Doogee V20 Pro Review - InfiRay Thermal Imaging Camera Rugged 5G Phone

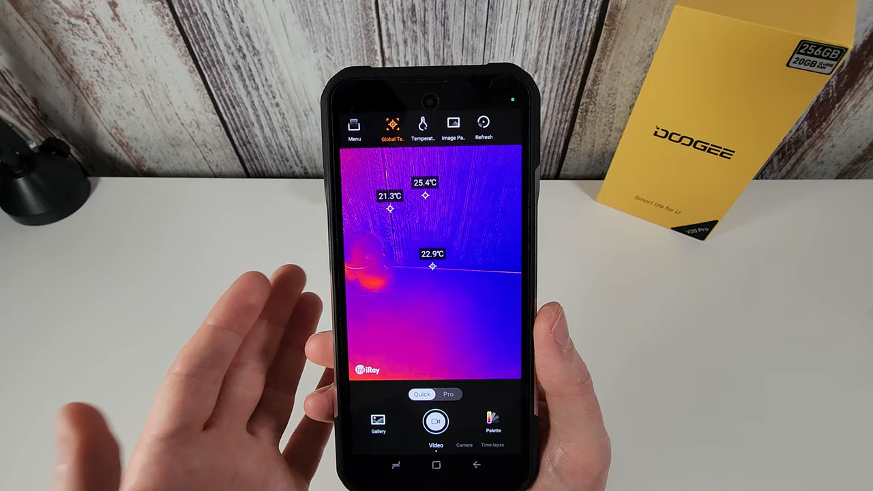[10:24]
And amazingly you can actually even record a live video from the thermal camera. So I've got some videos that I've recorded which I'll put on
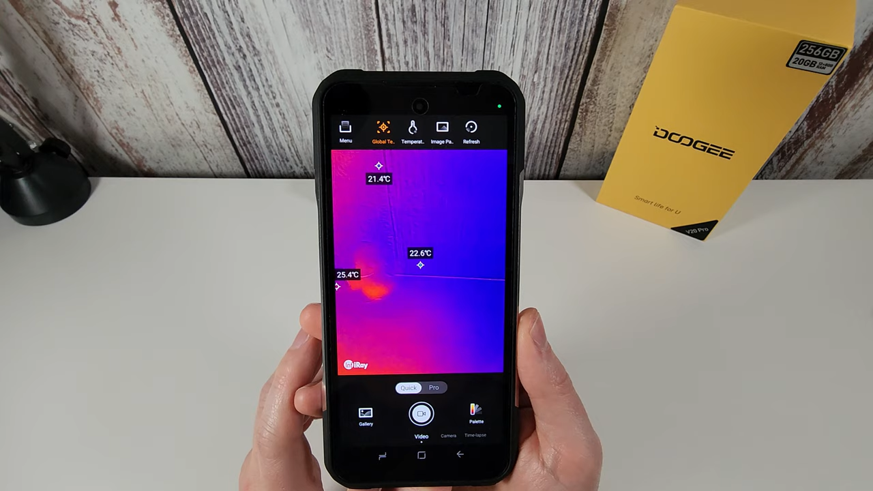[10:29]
On screen: max 25.4°C, min 21.4°C
next and you can just have a quick look as to how they work and how it looks.
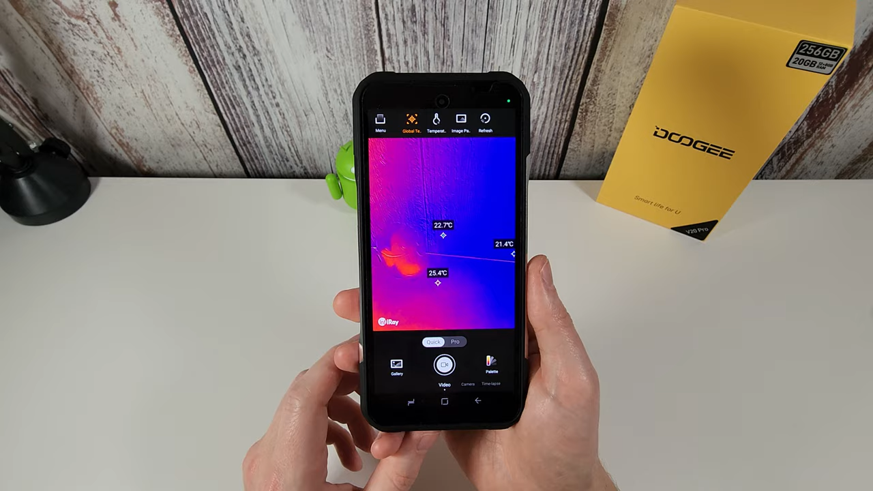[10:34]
But yeah I have done some tests with this and the distance you can get on this is really really good.
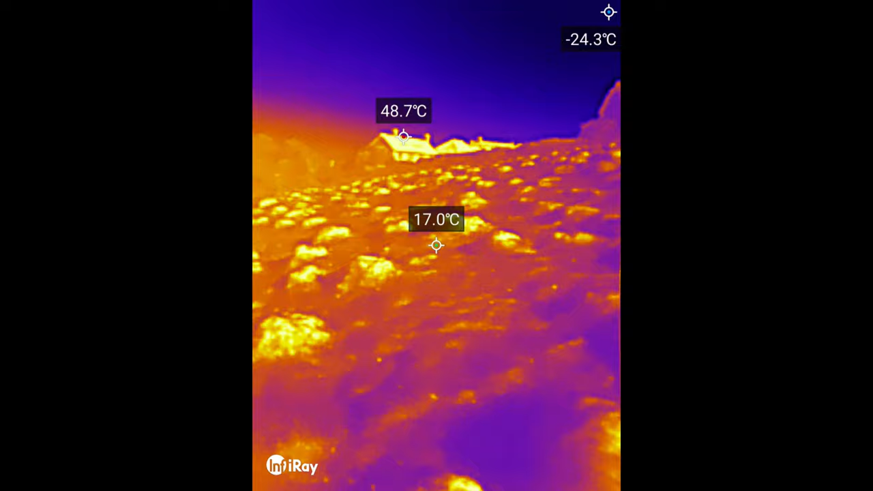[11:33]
Probably about 50 meters away from the house now. So let's just have another look at the temperature. So yeah it's still reading about 47 degrees so it does seem to be picking that up pretty well.
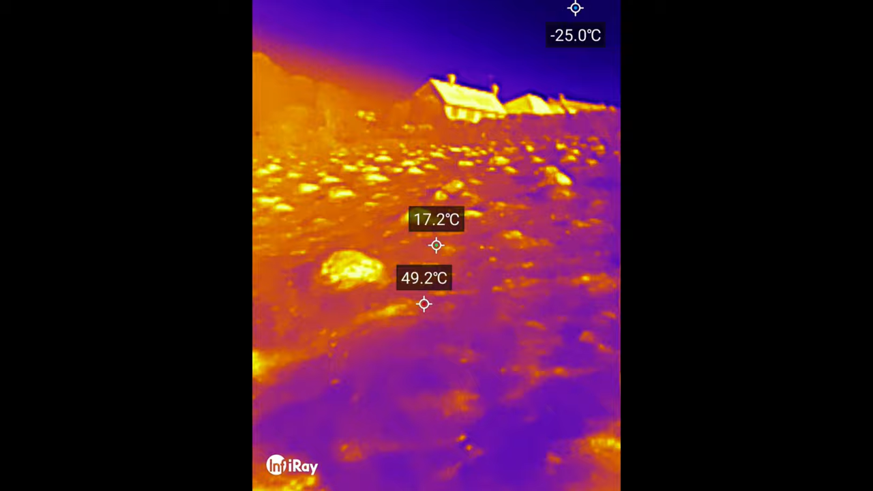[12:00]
On screen: spot 17.2°C, max 49.2°C
Now we know that the sensor is in a mid-range phone. This isn't going to
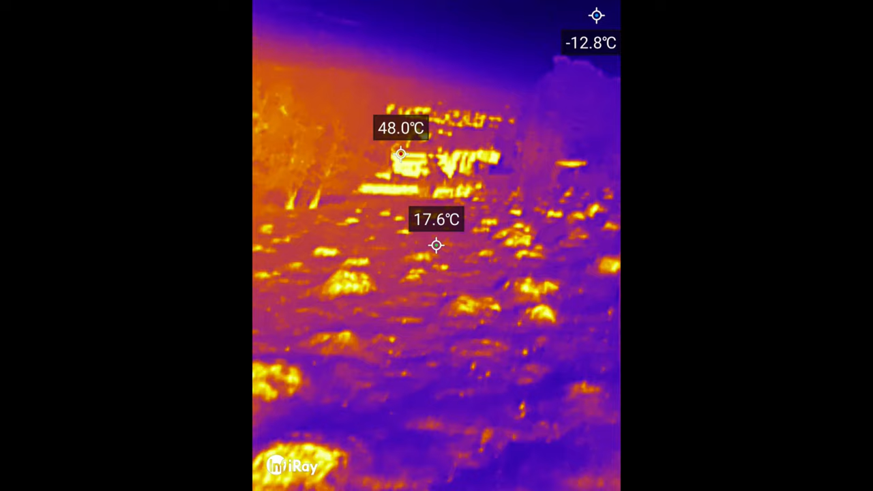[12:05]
On screen: spot 17.6°C, max 48.0°C, min -12.8°C
go too far but if I just turn off the image here you can see the distance here that I'm looking at
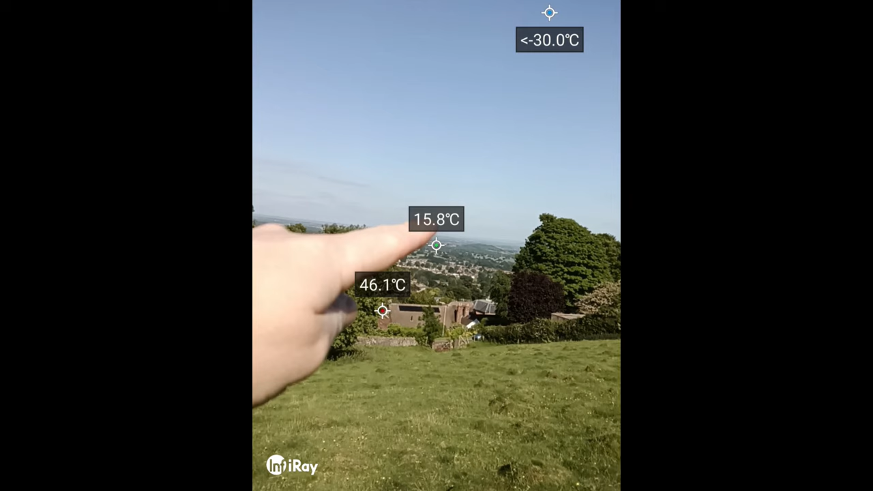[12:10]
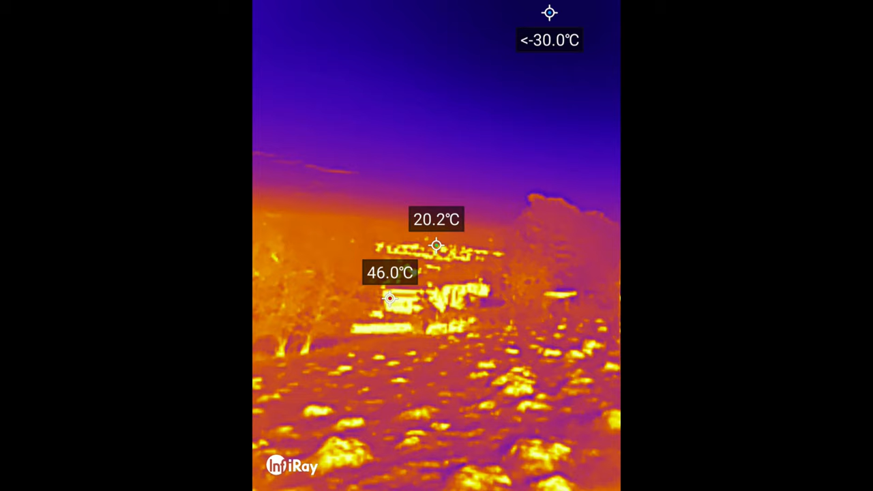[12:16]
and if we switch back to the infrared it is actually picking up things from a long distance indeed.
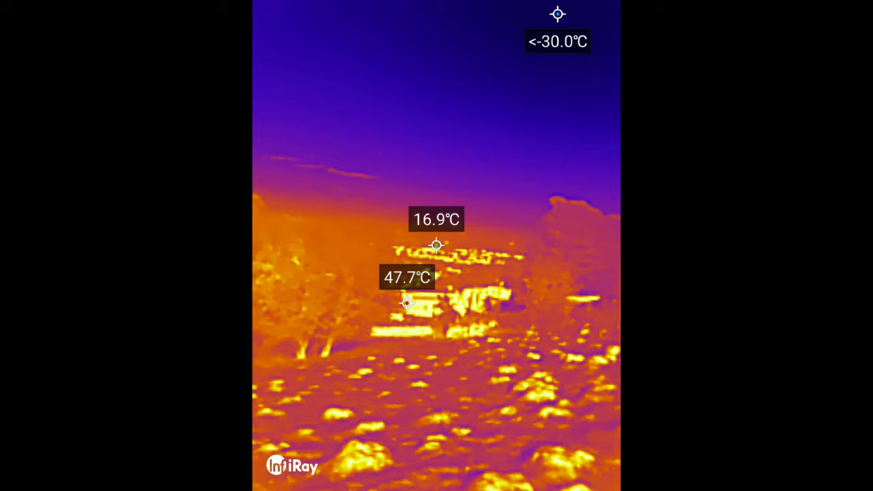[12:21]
You can see I'm not making this up. I'm stood here getting bitten probably by mosquitoes or something.
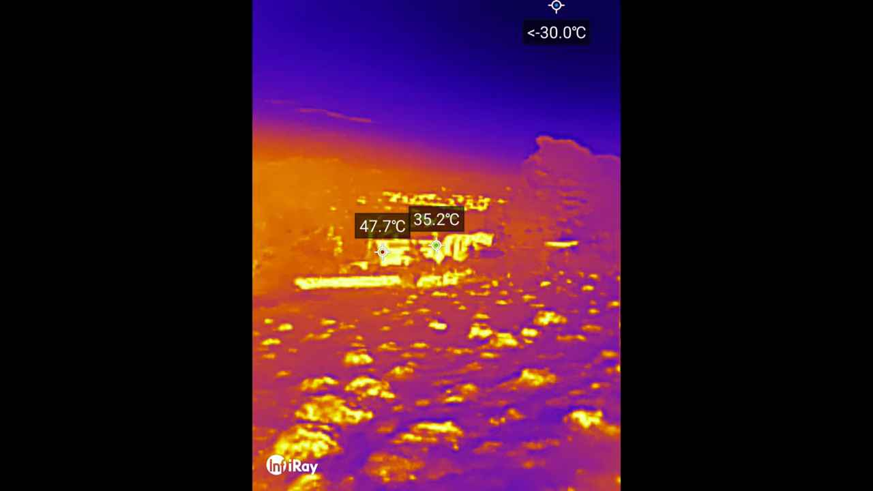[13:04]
It's definitely more accurate the closer it is I'd say. 37 to 47 on these buildings which are actually a lot closer to me.
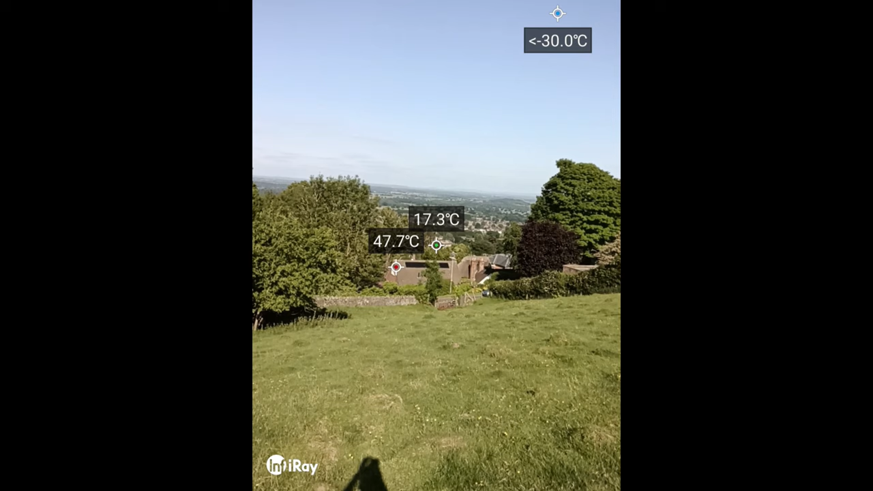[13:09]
But the fact it's even seeing that far in the distance that's got to be, that's well over a mile away. So yeah that's well over 1.2 kilometers away that's picking that up.
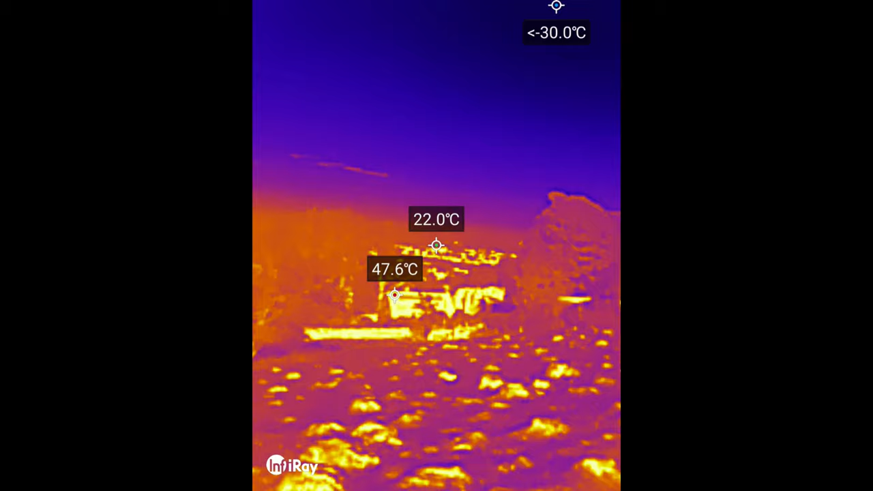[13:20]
Let's just see what happens when we look up at the sun.
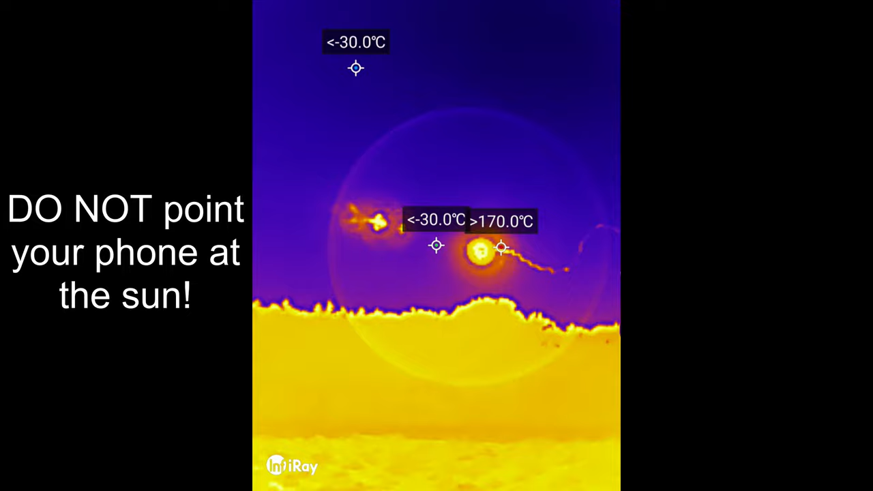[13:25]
Okay that's more than 170 degrees celsius. I presume that's probably not a good idea to point at the sun.
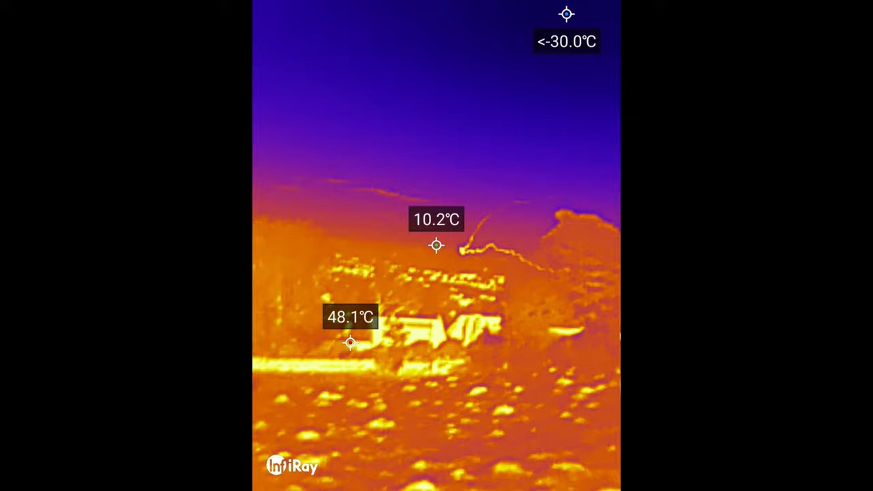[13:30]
There are some artifacts on the screen now so we won't do that again.
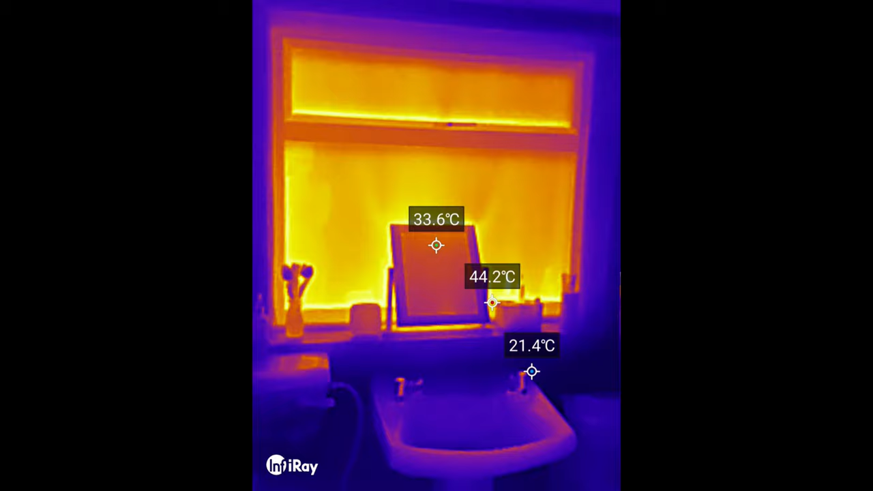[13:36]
Okay so here we are in the bathroom and you can see here it's quite a nice sunny day and you can see the heat coming in through the windows here. So you're getting a good range of temperatures you can see in the video here to give you an idea as to how well this works. So if I move away from the window, we go up to the ceiling for example, you can see things are a bit cooler.
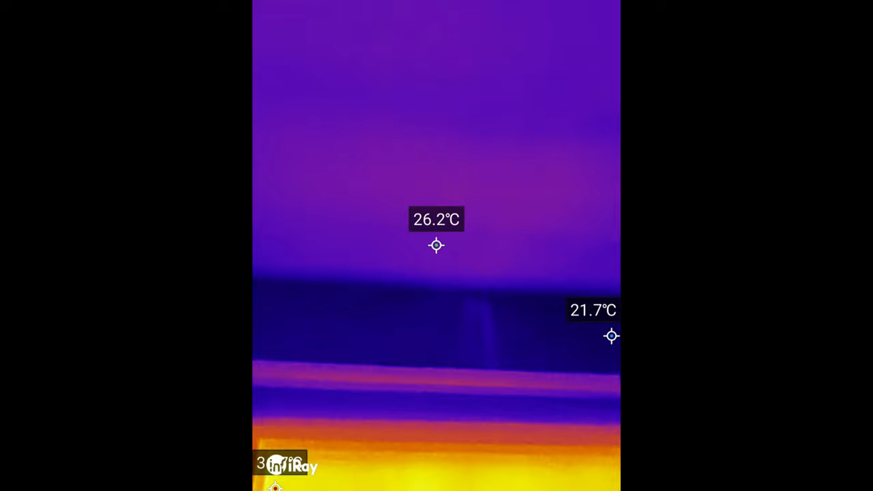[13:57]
On screen: spot 26.2°C
We come down here. We can also look down on the floor.
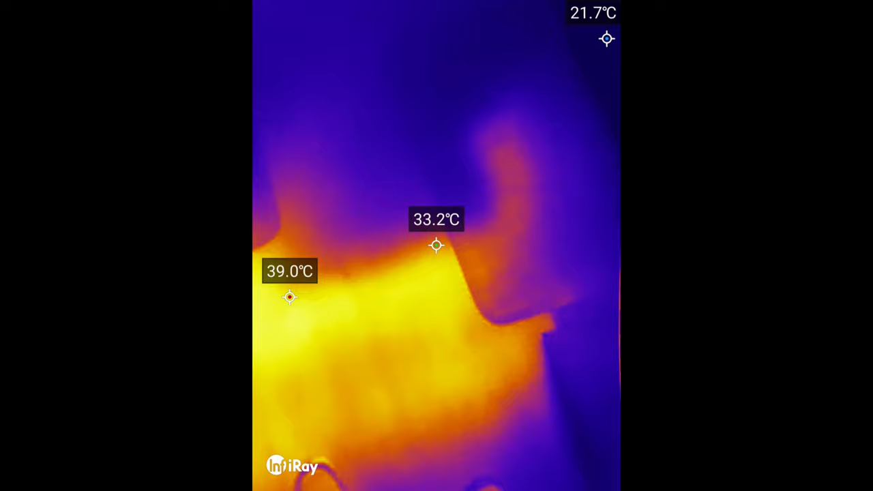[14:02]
We can see how the heat has been touching the floor. You can just see where I've been stood there and yeah it's a pretty good pickup here and a good example of what you could use this for.
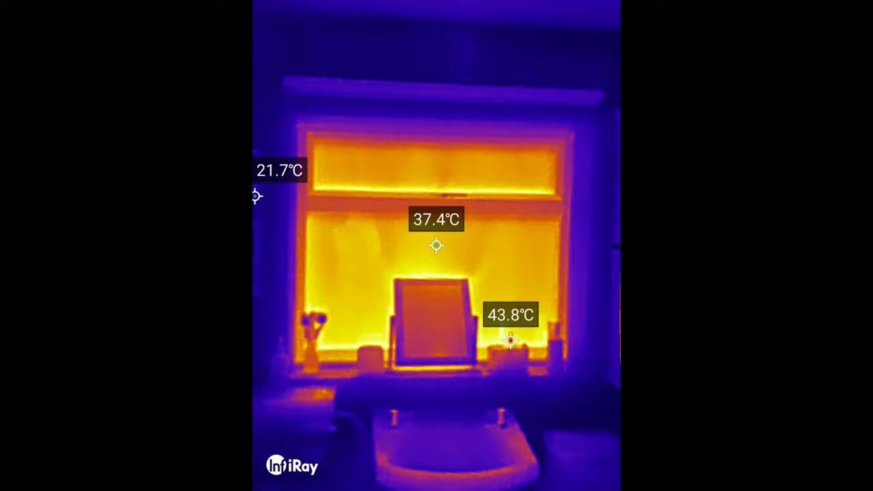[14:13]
On screen: spot 37.4°C, max 43.8°C
So you could see certainly in the winter whether you've got any sort of cold spots of air escaping through your window or any drafts coming in.